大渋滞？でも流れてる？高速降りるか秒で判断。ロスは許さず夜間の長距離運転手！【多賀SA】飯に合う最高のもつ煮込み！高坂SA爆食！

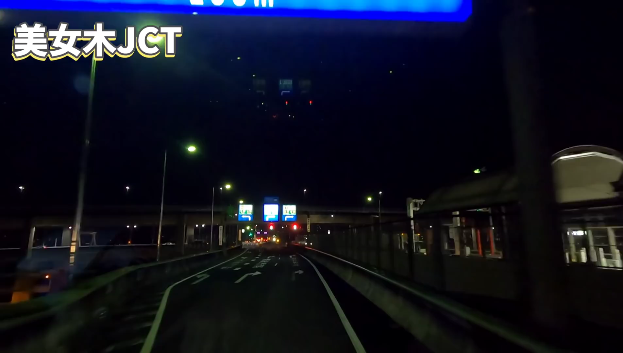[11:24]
ここでしたか右折しまーす右側
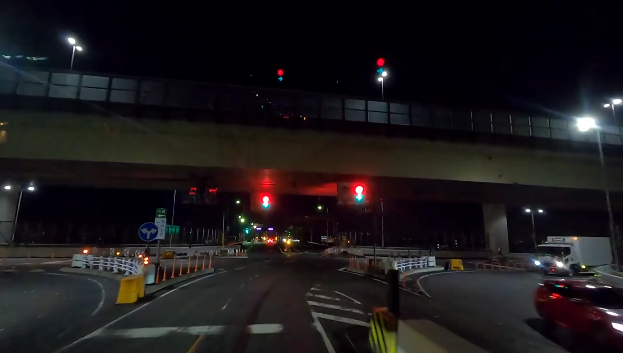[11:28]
の車線をお進みください高速ですが右折しまーす
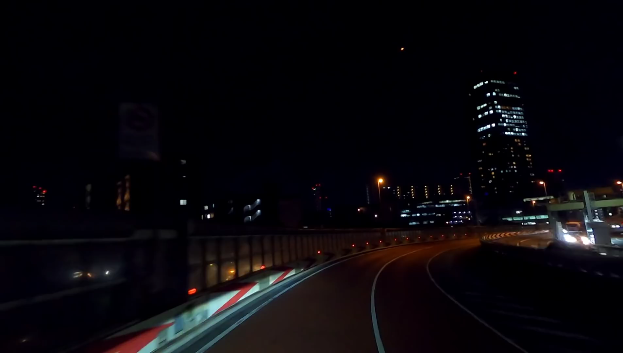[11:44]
はっはっはっは本当ちょっと怖ねえ90度に曲がるところが多いですねほんまねいやー疲れるわちょっとね90度に曲がるところが多いですねビルとビルの間をね後から多分縫って作ってるというかこういう道なんでね
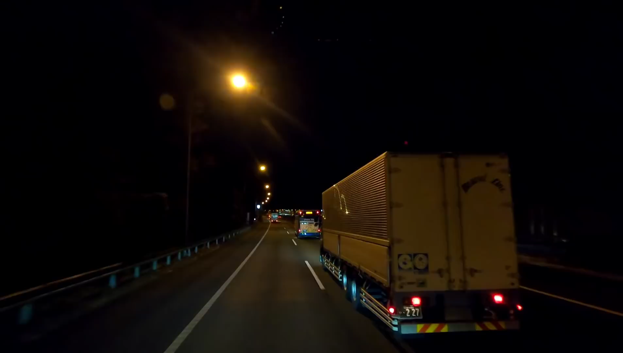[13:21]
昼間も渋滞するけど夜中にやっても渋滞するんですよまあみんな忙しいとは思うんですけどねやっぱ止まったかー止まれへんとかないかなーって一生思ってるけどなーやっぱ止まるかースピードにご注意何止まりこれなんか自己渋滞でコントで撮ったよなんか突っ込みましたかー勘弁してくださいー
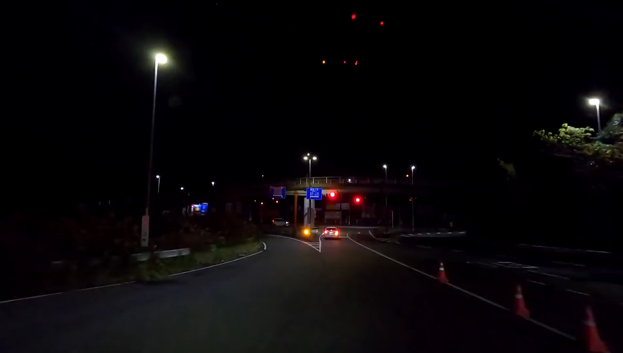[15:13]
246方面に向かって246をあー前西に進んでいって大井松田でもう一回乗り直す
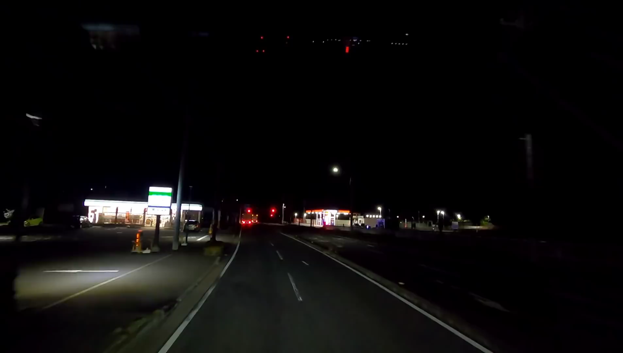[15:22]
これ冴えたんちゃう
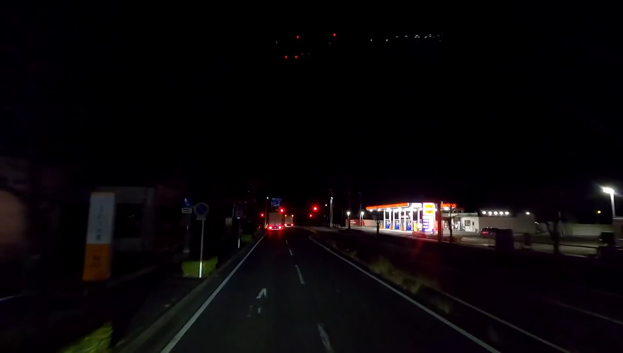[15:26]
冴えたんちゃうかー今の判断今日はこれ多分冴えたなー多分これちょっと前
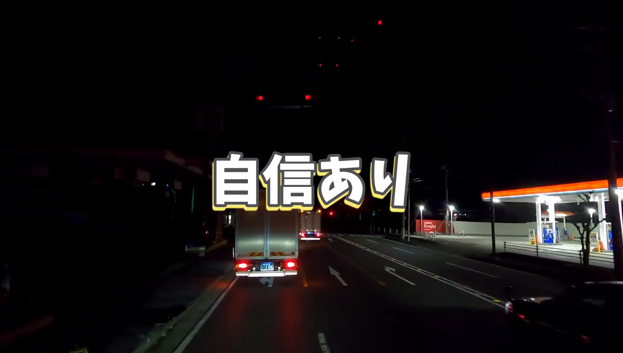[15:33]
もう止まってたもんねギリギリいい判断をしたかも珍しく左方歩道走るなー
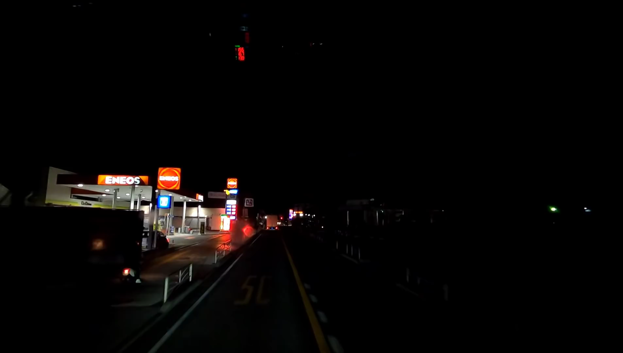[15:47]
バカちんがー叱っておきました
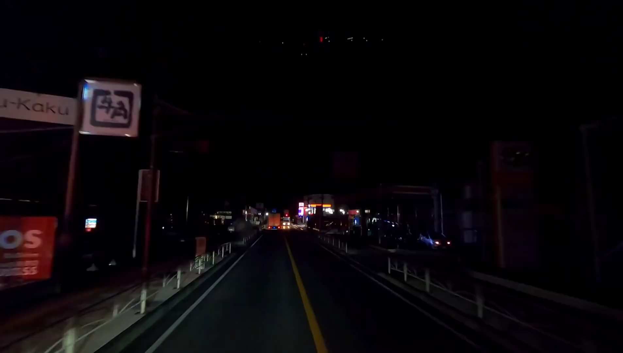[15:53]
ちょうどねー1区間走って大井松田のとこまで来たんですけど上に走ってんのがねー透明なんですよはい上りはスムーズに走ってるでしょうわーなんか運んでるふふふ下りはね大越し
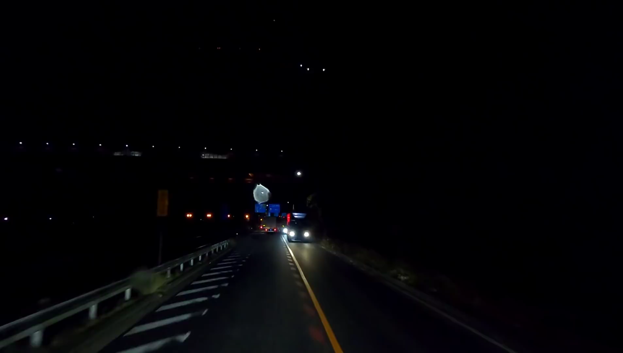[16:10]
こうです渋滞はとは出てないねー勝ったかははははは